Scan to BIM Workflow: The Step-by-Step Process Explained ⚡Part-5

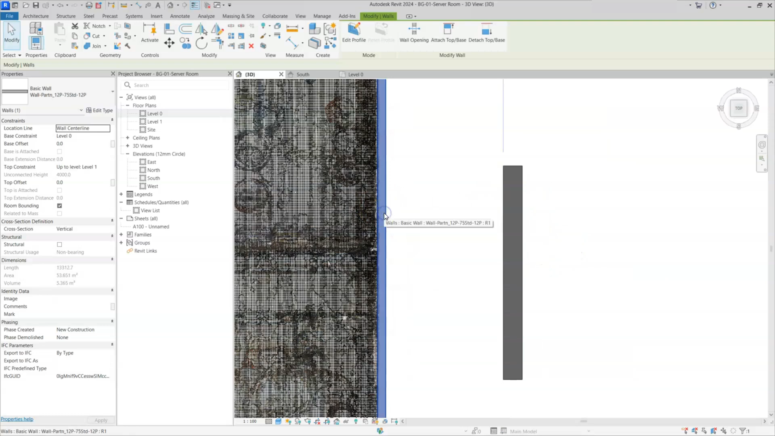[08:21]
75 mm and this is a 200 mm you guys can see here i named this wall as a 200 mm you guys can see here in property browser i'll go to isometric view
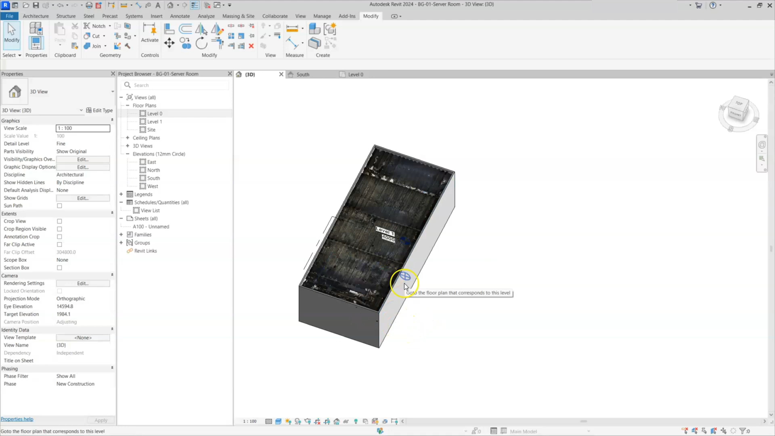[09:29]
level one i will go to your south elevation you can see our walls from zero to
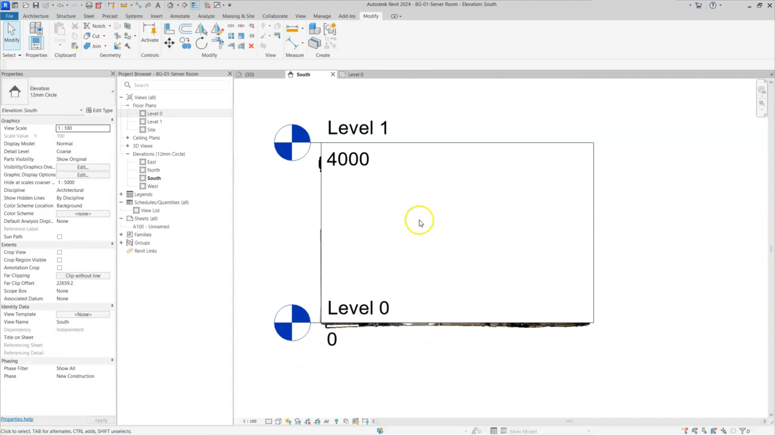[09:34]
level one i will make it wireframe from here visual style you can see this is how to draw walls in scanter beam projects if i select this wall you can see here in property browser base constraint is level zero and base offset is zero similarly
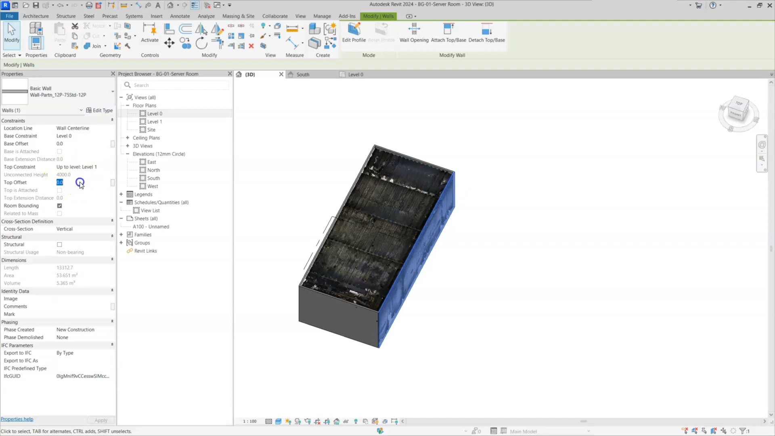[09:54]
top constraint is level one and top offset is zero zero if i change the top offset value to minus 200 the wall will go downside you can see here
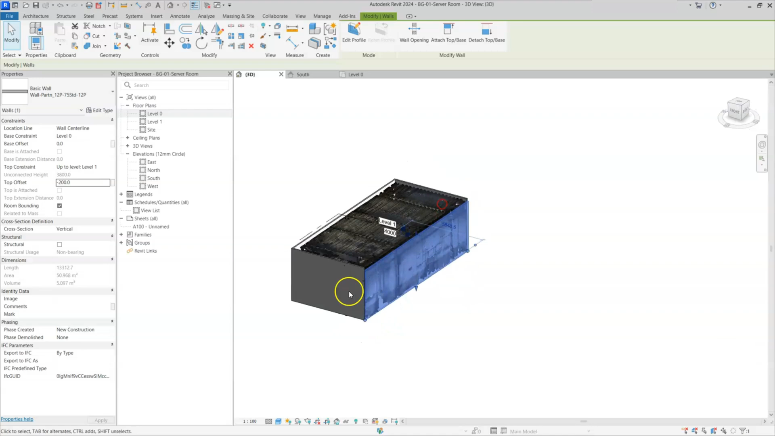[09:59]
this wall went downside similarly if i change the value to 500 wall will go down below if i give in plus 200 so it will go above the level you can see here as if i'll give it to zero
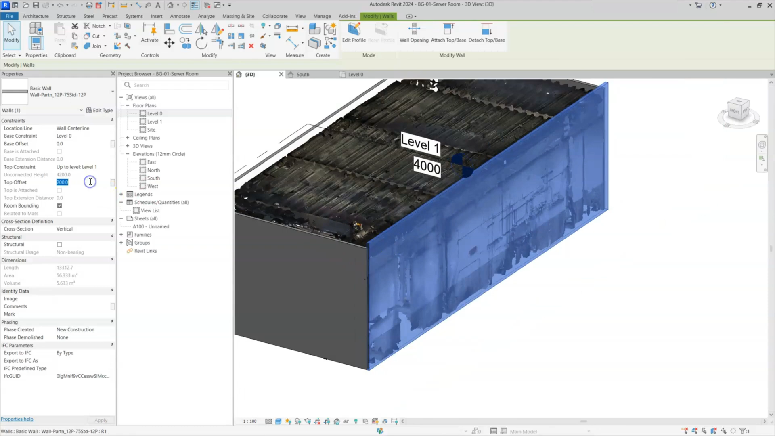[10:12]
similarly the base offset is there right if i click on base offset 200 the wall will come out 200 mm above from the level zero once again i'll change it to 500 you can see wall
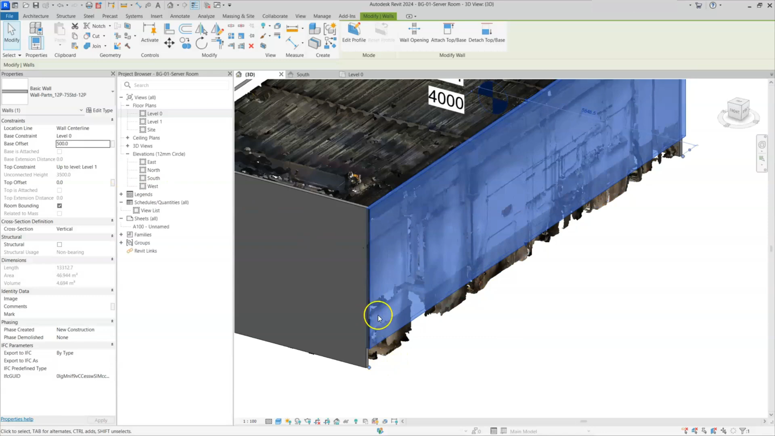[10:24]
came 500 mm above the zero level i will make it zero as a default this is all about how to draw walls in scanter beam project